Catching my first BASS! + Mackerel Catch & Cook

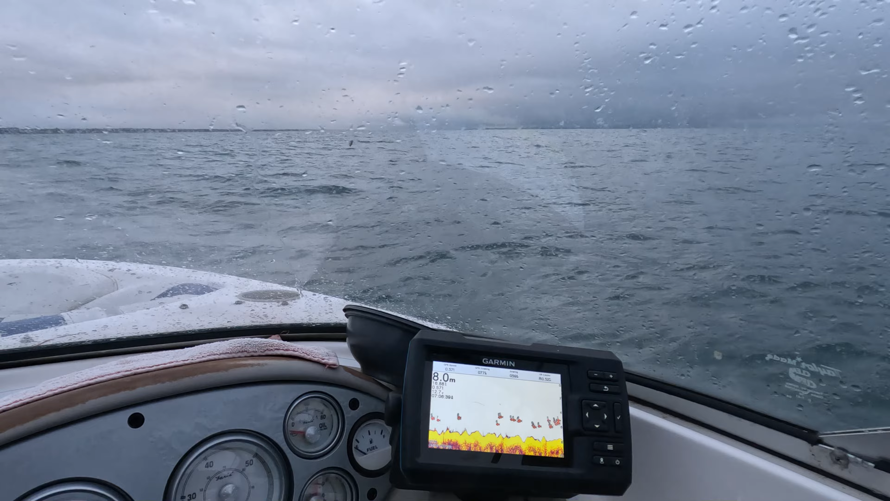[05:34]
Look at what I'm looking at right now. How am I not catching?